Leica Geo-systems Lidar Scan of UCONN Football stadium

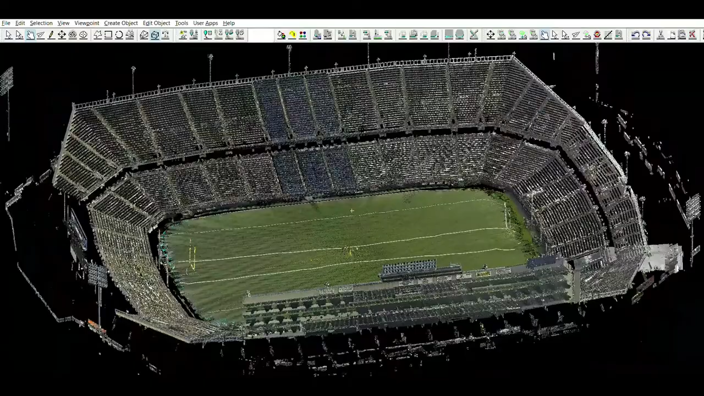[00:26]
The scan you're looking at is a result of only two scans, one of which was taken with the P40, an older scanner,
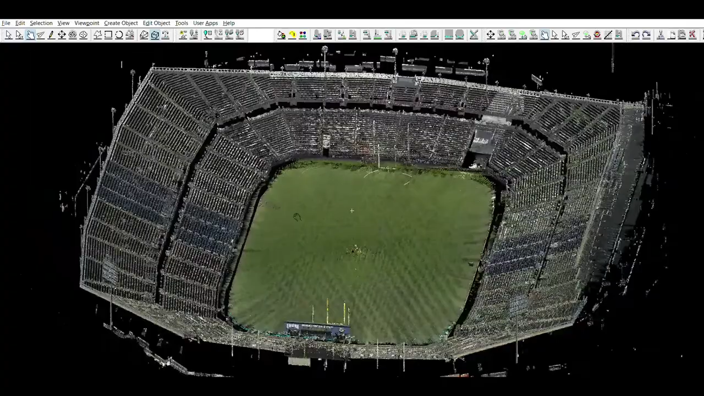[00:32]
and the latest iteration of scanners made by Leica Geosystems, the RTC 360 with auto registration. Everything you're looking at right now is completely measurable as height, depth,
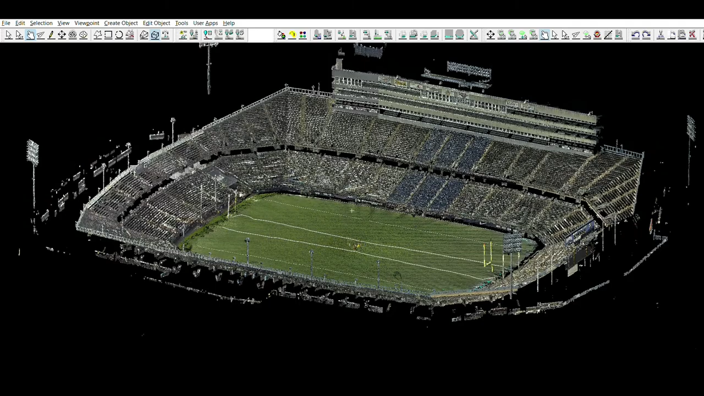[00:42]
distance, volume, and we can even overlay aerial photogrammetry on top of it with detailed ground control points.